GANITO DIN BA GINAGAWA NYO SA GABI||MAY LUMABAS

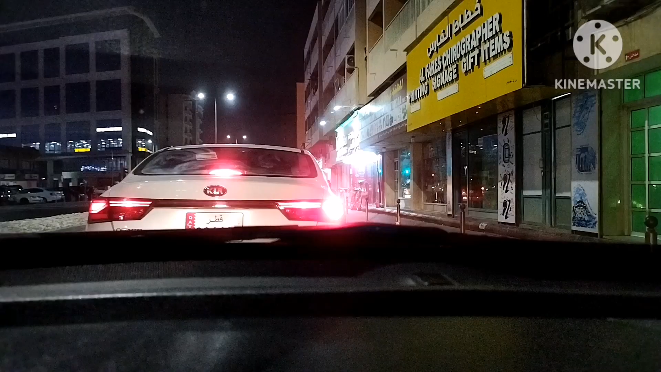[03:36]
Yan guys may nagchachita dito mga bagong kainan mga
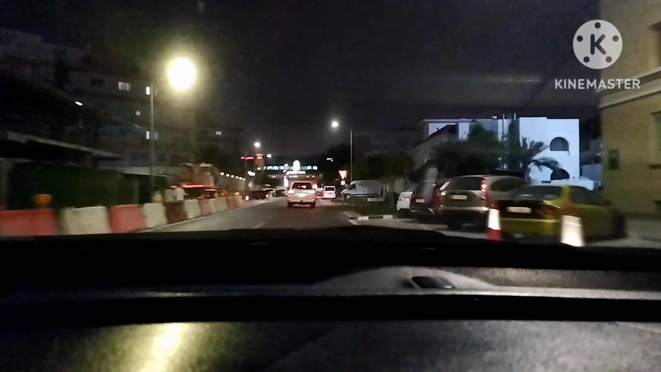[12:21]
Yan guys Nasa Alnasar na tayo Yan kung nakikita nyo Yan tinutumbok ng kalsada natin Milk of Mall Yan Pero tayo ay kakanan dito Papunta tayo kay Cherise